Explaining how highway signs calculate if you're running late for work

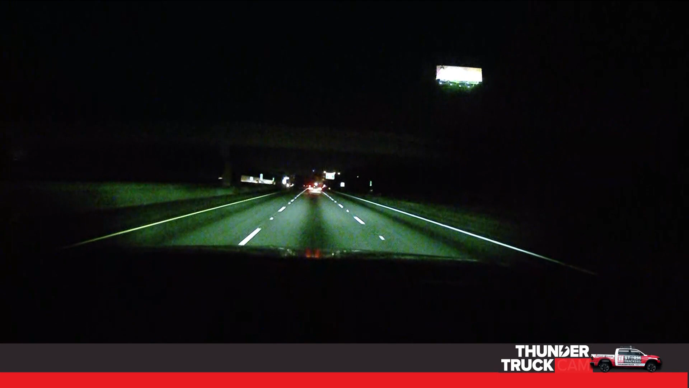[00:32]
We're on a section of I-75 here in Henry County that has both the toll lanes and the regular lanes, so a lot of electronic signs out here. We passed one just a couple of minutes ago that told us we would enjoy a 67 mile per hour ride along this section of 75 at this hour. Actually going a little bit faster than that. There are other signs that tell you it will take you 5 or 10 or 20 or sometimes 30 minutes to get from one point to another. Those signs change constantly depending on traffic. The technology has changed as well.